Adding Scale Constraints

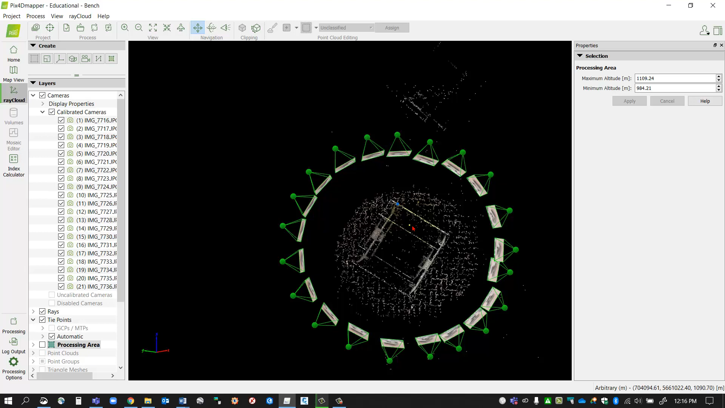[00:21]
So that's what scale constraints will do. It allows us to scale the model down to a real world size. So what I'm going to do is I'm just going to come down to the layers section.
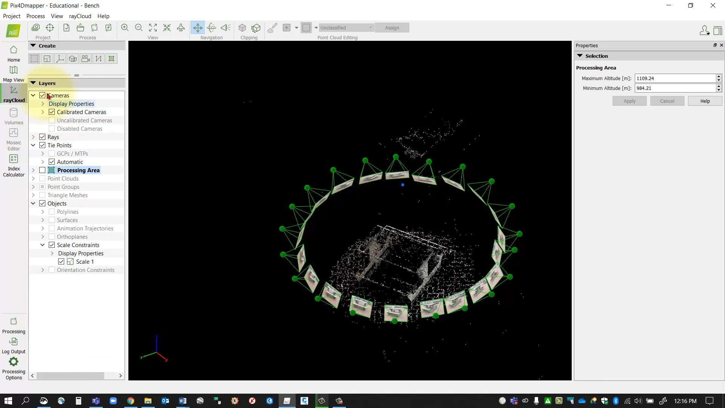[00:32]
I'm going to turn off my cameras because I don't really need those on right now for this portion.
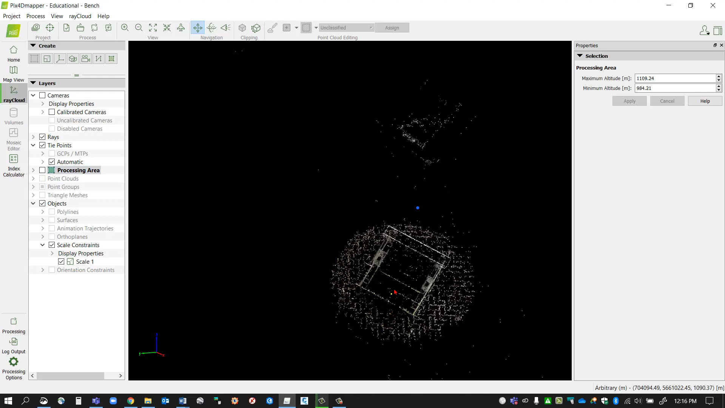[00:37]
But you can see here based on my bench, I've got some segments. And if you recall to our very first segment when we were setting up the project, I did some measurements when I was out in the field.
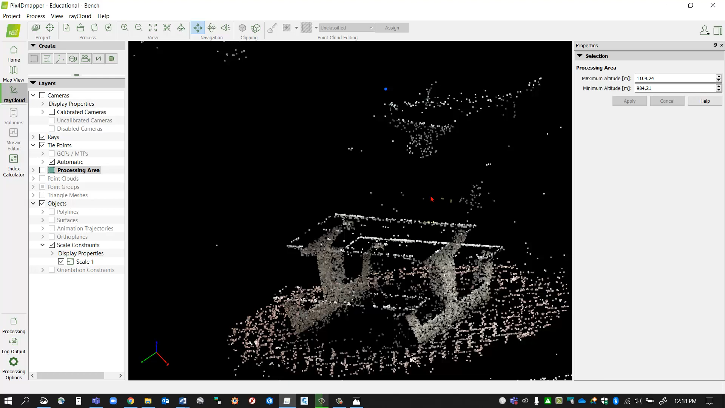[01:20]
So if you've got your processing area on, you can probably turn that off too. And again, turn your cameras off. That'll be a little bit easier. But in the Ray Cloud view, you'll see your Create tab. Notice the processing area is grayed out because that's because we already have one applied there. But right next door to that, we've got the new scale constraint. So I can add it there. I can also get to it from the pull-down as well.
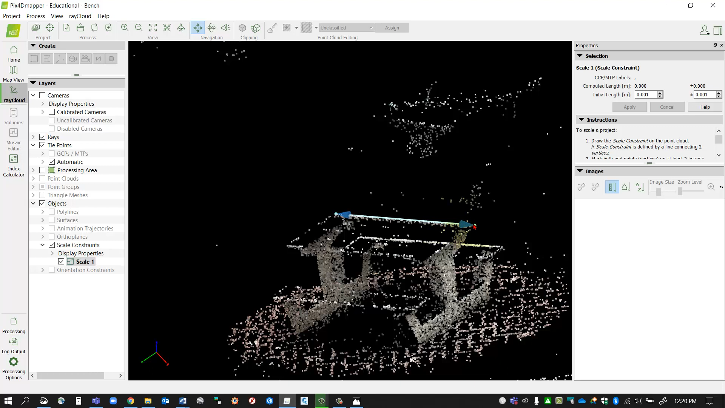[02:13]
So I'm going to select the second location, select that point, and then just right-click, and it'll add in my distance.
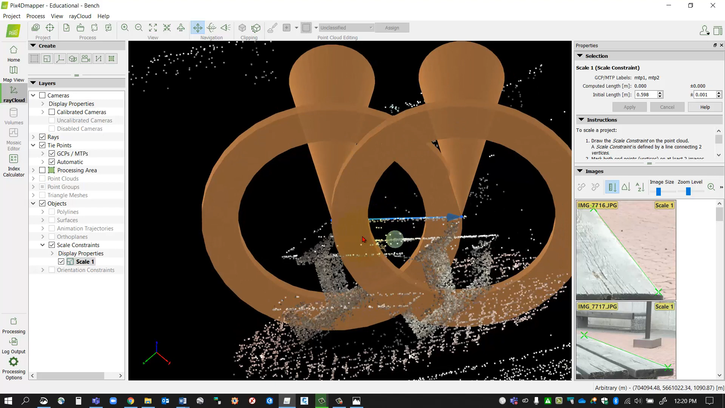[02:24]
So it's got these two big brown markers. Don't let that throw you. But you'll notice here on my object, it goes through all of the different images that lengthwise along that table appears. And what I'll want to do is I'll just want to position those right on the edges. So I'll just go and move those in there like that to that edge there, and zoom into there, and make sure that one's right at the corner. And it should follow along the rest of those as close as it can, but, you know,
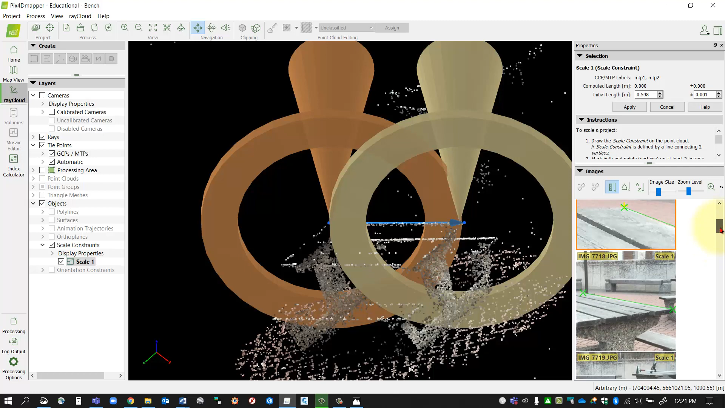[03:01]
if you can get it on there as close as you can get it, that's even better. So make sure that's right on the edge of the table. And once I've got those positioned, there's two things you'll need to do. Make sure they're positioned properly on all the images if you can. And lastly, you have to apply the length.
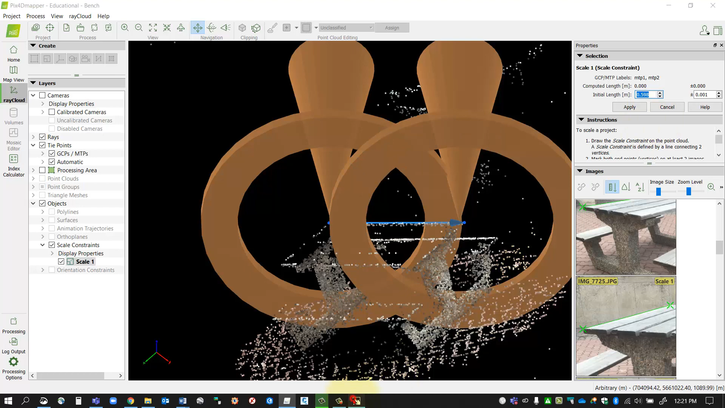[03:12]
So in my case, if you recall, the length of that table is one and a half meters in length. So I'll just throw that in there, 1.5, hit enter, and then I'll say apply. Now, it's good if you can get in a couple of scale constraints. That will help, okay? So I've noticed I've got a scale constraint here. If you messed it up, you can always right-click and remove that scale constraint and redo it. If you need to edit it, just go ahead and select it, and then you can go into any of these windows and make the changes. I'm going to make another new scale constraint.
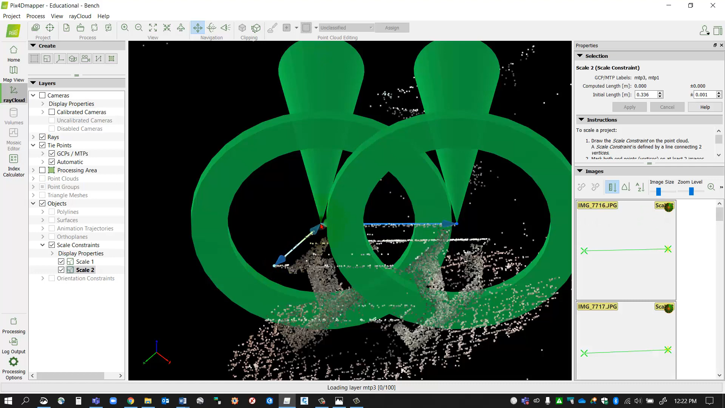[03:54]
So I'm going to click a new scale constraint again, and this time I'm going to pick along the width of that table. So I'll pick one end, and then when I get to my point, I just right-click, and that'll add in that scale constraint. And again here, I'll just want to make sure I fine-tune those distances to the edges of the table. And you can pan and zoom around in here, just like any other window in Pix4D, but make sure those are right at the edge. And that should align the rest of the images as well as you're moving those around. So go ahead and double-check, and if you've got to make some fine-tunings to that, then no problem. Go ahead and do that.